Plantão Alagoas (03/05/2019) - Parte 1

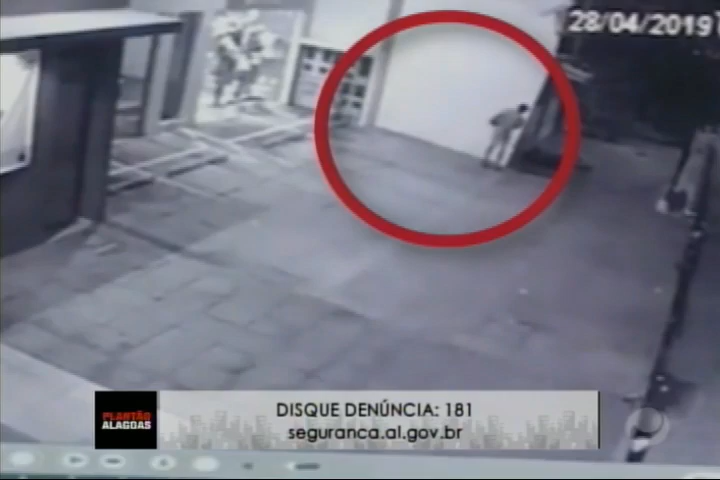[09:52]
Eu já não tenho mais dúvida não agora. Vê só. Esse daí, ele está de boné. Veio magrinho. Pode...